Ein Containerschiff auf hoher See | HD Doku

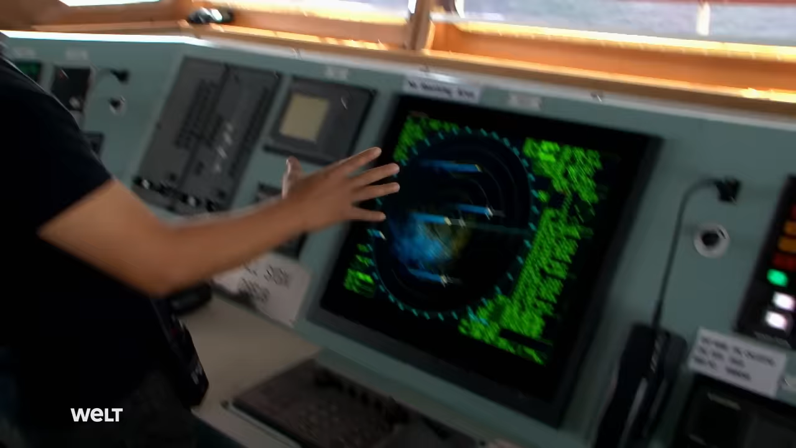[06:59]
Einer ist immer auf der Brücke, der die Aufsicht hat. Wichtigste Aufgabe des Wachhaben-Offiziers, Kollisionen mit anderen Schiffen zu vermeiden.
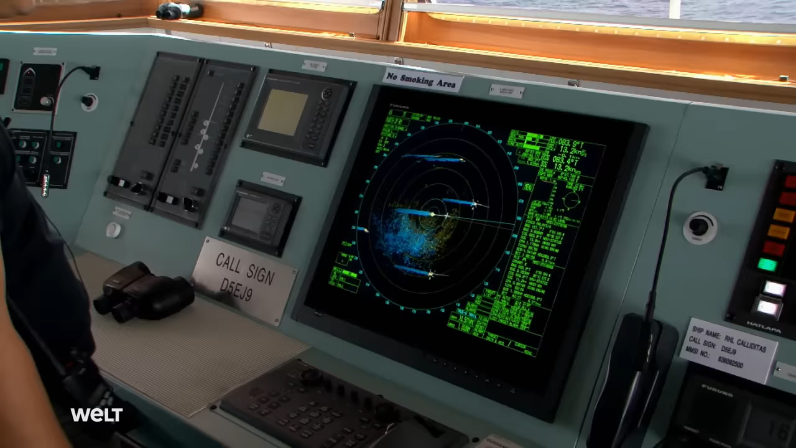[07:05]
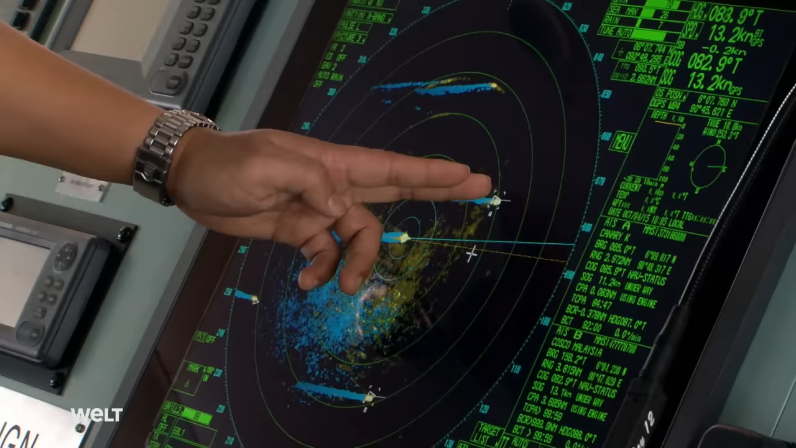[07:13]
Das Radar ist verbunden mit dem AIS, dem automatischen Identifikationssystem. Es zeigt mir unmittelbar die Namen der anderen Schiffe an und wichtige Informationen, wie deren Größe, Geschwindigkeit, Kurs und ob und zu welcher Zeit wir uns nähern.
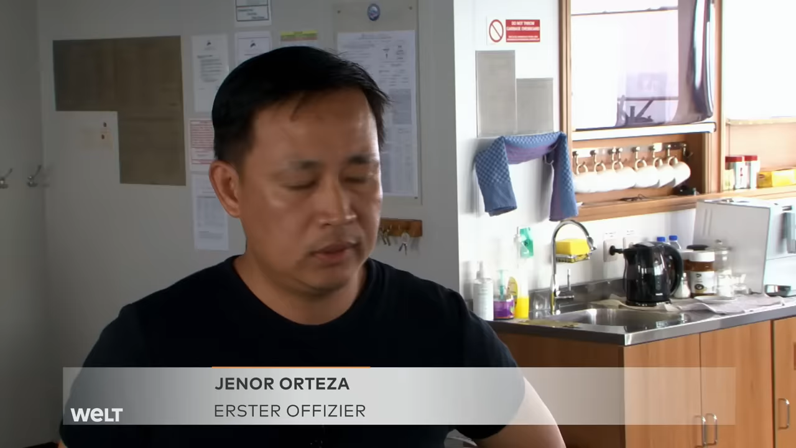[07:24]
Man sieht den CPA, den Punkt der größten Annäherung,
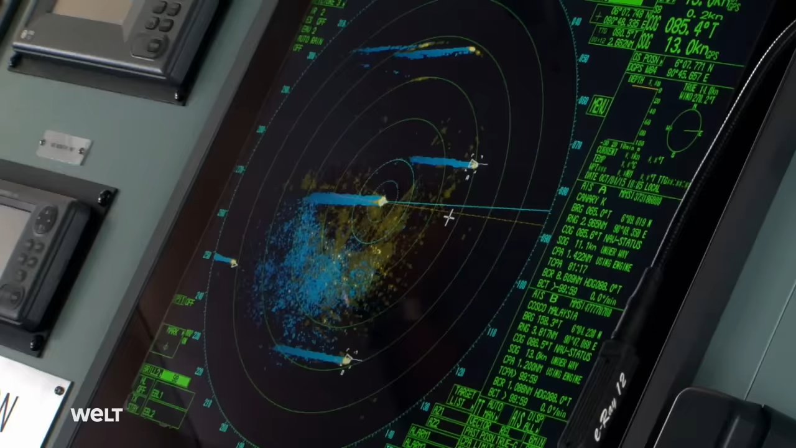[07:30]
und die Zeit, TCPA genannt, also wann das sein wird.
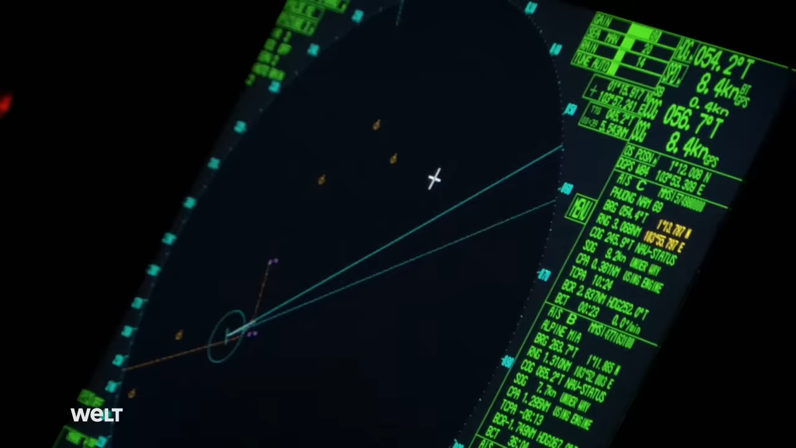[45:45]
Jedes der weißen Dreiecke auf dem Radar zeigt ein Schiff an.